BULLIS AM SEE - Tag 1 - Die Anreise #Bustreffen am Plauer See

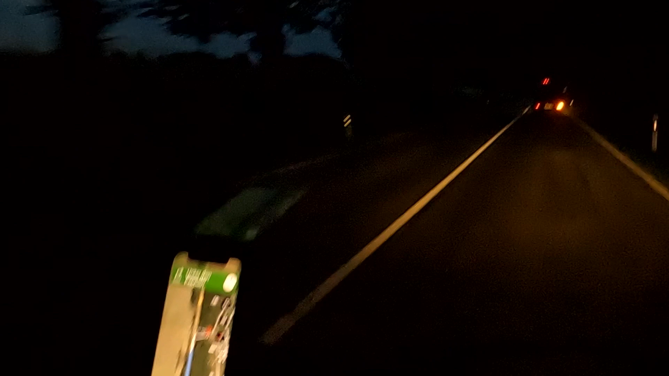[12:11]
Oh, Cassi blinkt schon. Cassi blinkt schon. Das ist unsere Einfahrt. Jo, wir sind angekommen. Guck mal, da pullert schon einer in den Schnee. Nee. Doch, guck mal, das ist ja, Wolle.